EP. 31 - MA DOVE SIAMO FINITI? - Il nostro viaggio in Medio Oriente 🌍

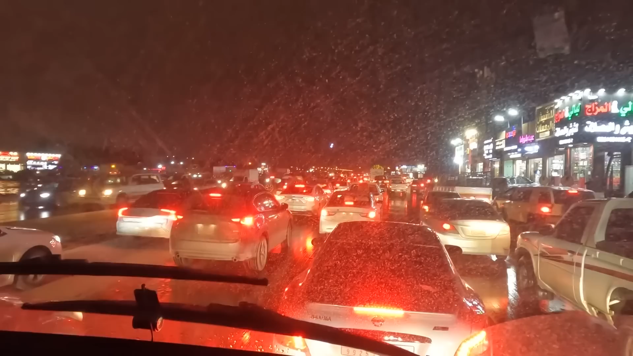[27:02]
Alla vigilia della festa, perché domani, che è venerdì, per loro è festa. E io penso che qui sia incasinato così tutti i giorni. Oh. Domani lo vedremo.